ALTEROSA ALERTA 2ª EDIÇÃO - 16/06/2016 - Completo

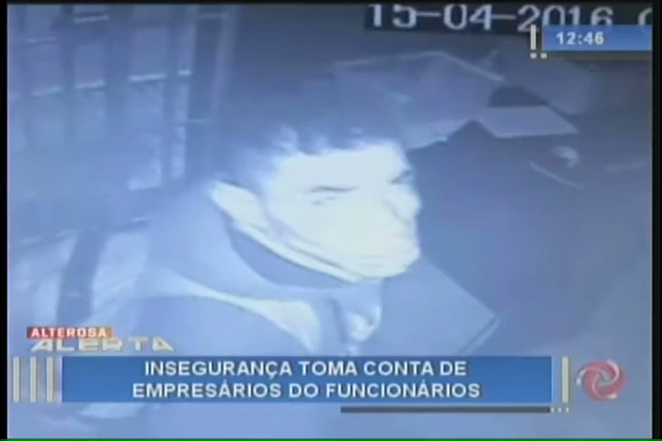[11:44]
criminoso seria este daí também flagrado pela câmera de uma padaria vizinha ao bar também